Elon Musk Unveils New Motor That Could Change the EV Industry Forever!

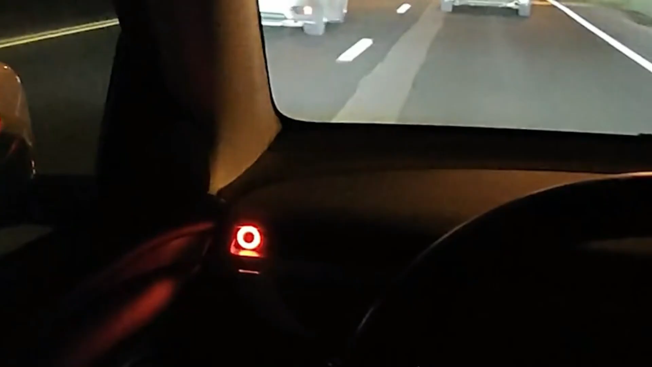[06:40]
The blind spot warning system is equipped with dual purpose LED indicators that provide immediate visual feedback, helping prevent accidents in low light conditions.